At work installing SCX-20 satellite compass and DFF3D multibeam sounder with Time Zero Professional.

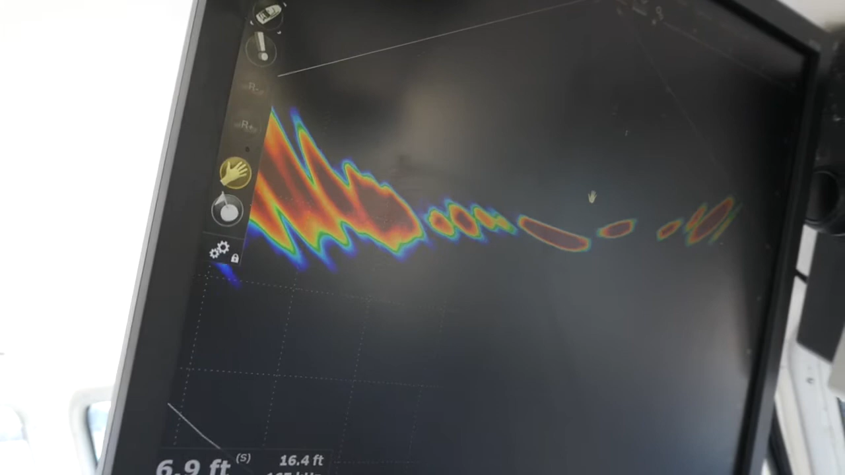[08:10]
We can zoom in, click on here, and see the depth. We can zoom in and out to see the range. Also up here we can add, take a single screen.
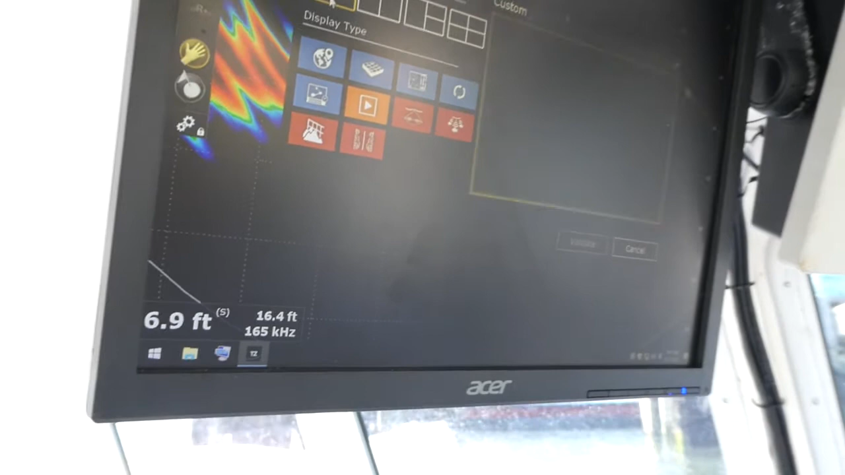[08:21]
We've got some new things here, we've got water column, side scan, multi-sounder, and section.
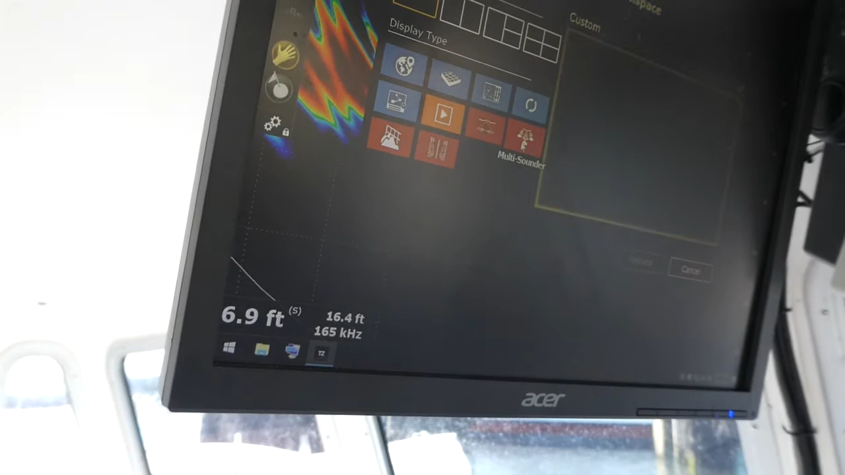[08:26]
We already have a section up there, so let's make a multi-sounder.
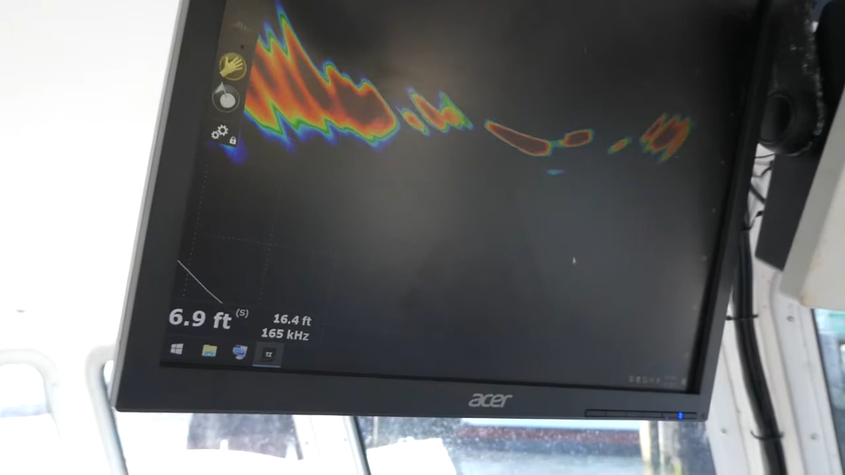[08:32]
And here's left, right, and center under the boat, three different sounders.
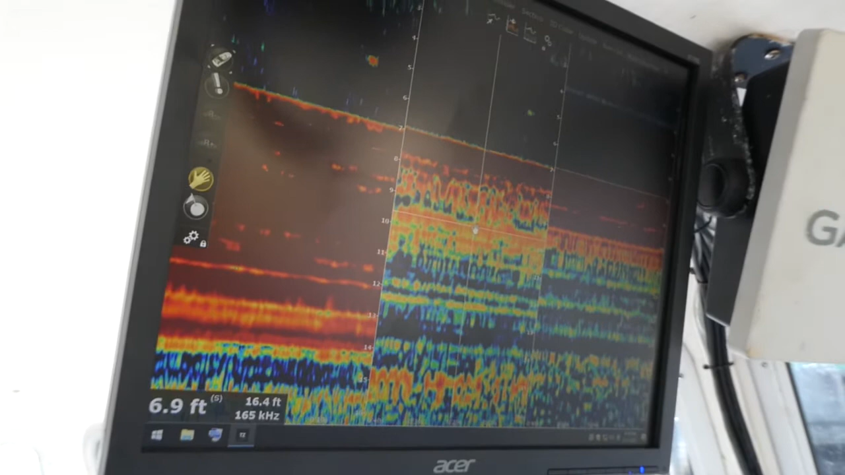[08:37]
So the multi-beam elements working together to simulate left,
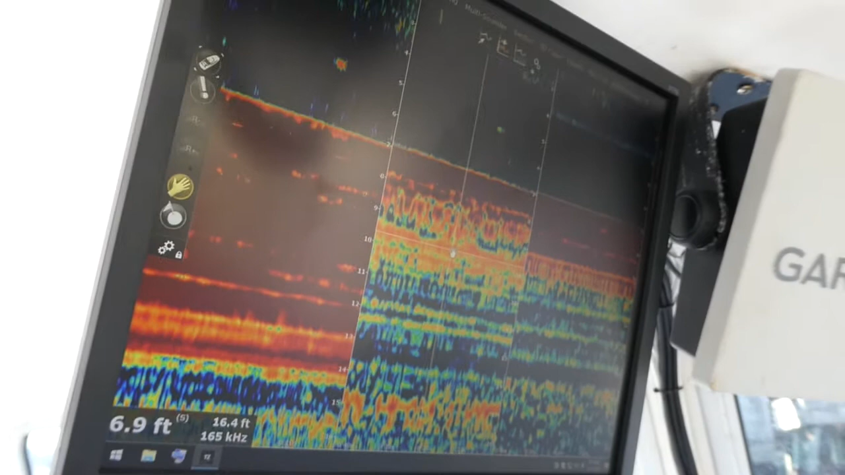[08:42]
right, and center sounders under the boat.
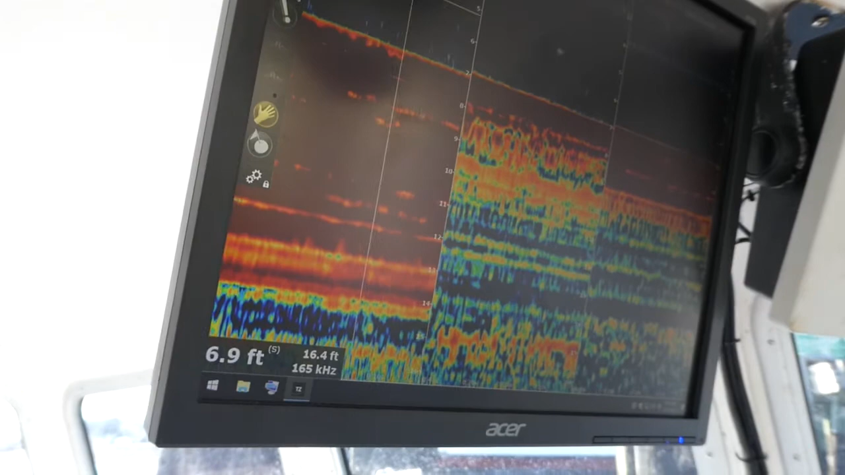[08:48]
As you can see, there's a little object right here, which shows up on the left and center, but not on the right,
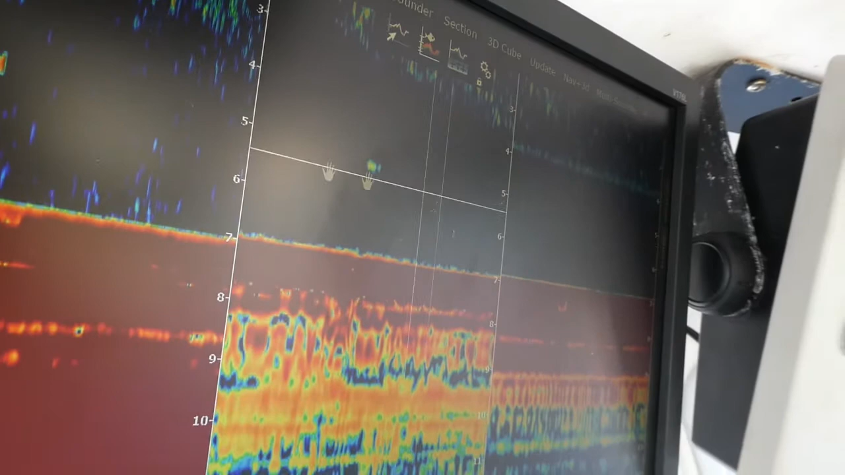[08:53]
and it shows up strongest on the left, so probably that thing in the water is on the left side of the boat.
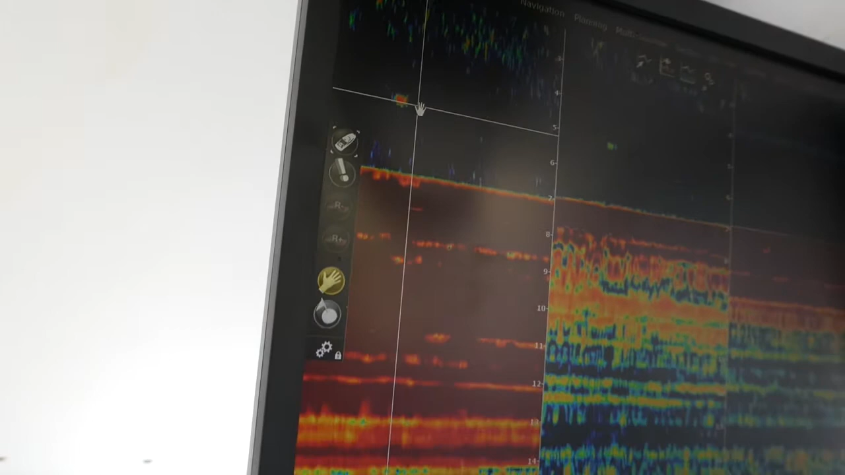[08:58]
I'm going to go up here and add another one,
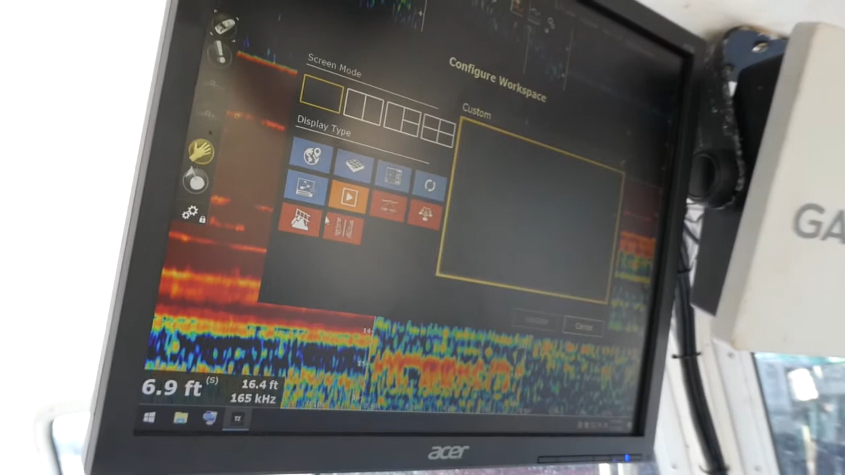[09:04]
and we'll do a water column this time.
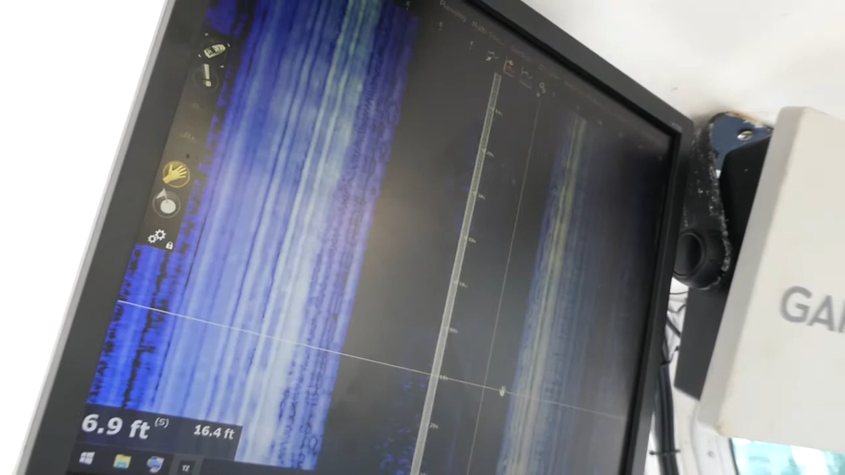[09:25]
This is basically like two sounders rotated 90 degrees.
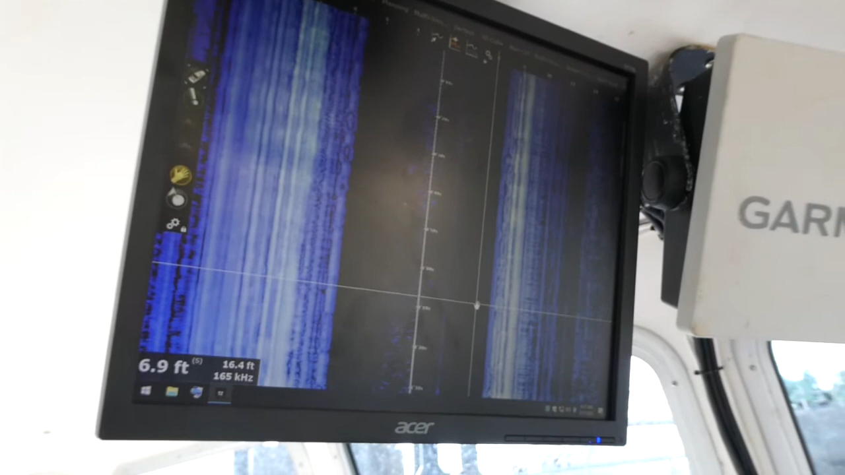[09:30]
On screen: depth 6.9 ft
On a normal sounder, this would be the top of the screen showing the surface,
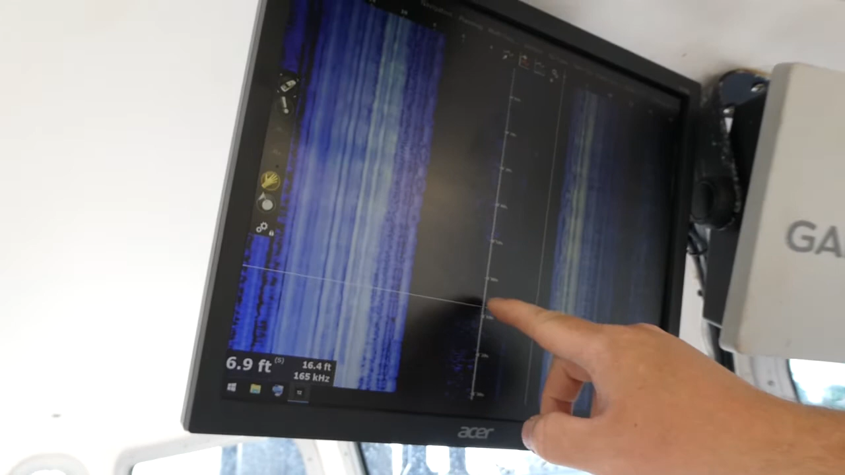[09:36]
and going downwards would show the bottom.
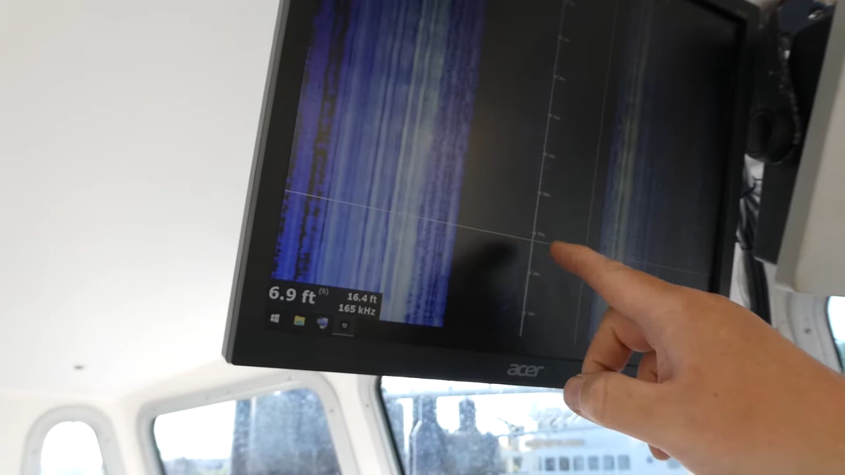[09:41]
What we're seeing here is a view to the left and to the right sides of the boat,
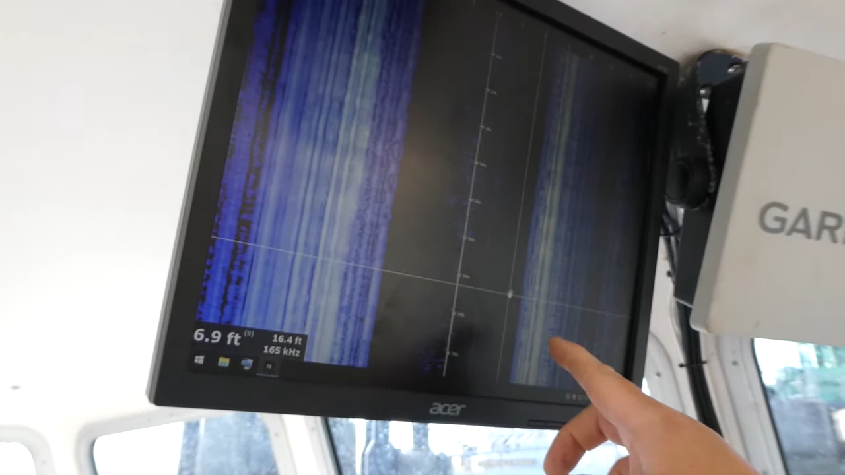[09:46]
and this is the water under the boat, and this is the bottom under the boat.
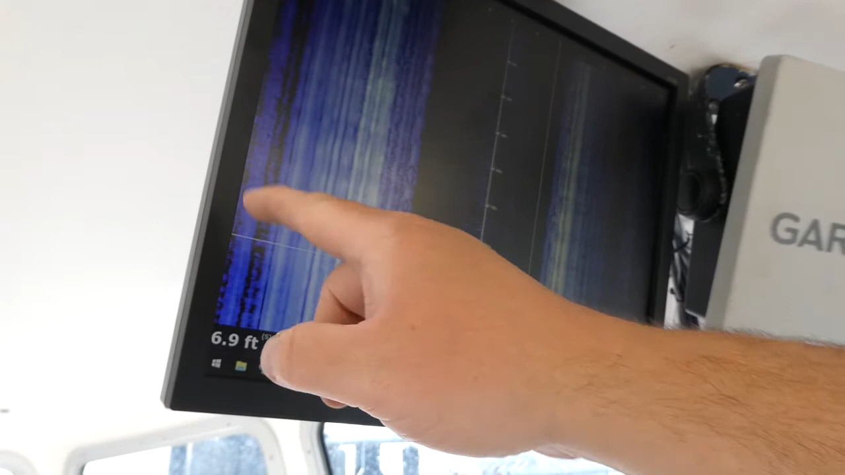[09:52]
On screen: depth 6.9 ft
And as time goes by, it goes behind you just like a sounder slides to the right as the time goes by.
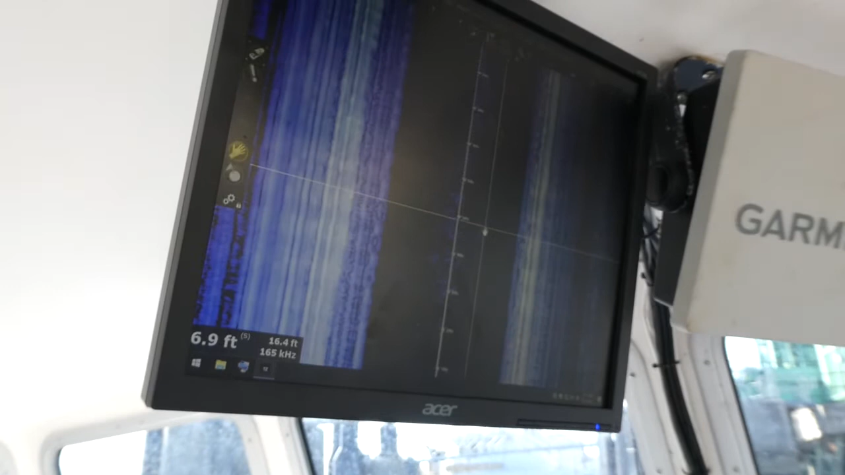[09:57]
It's just another way to look at the bottom.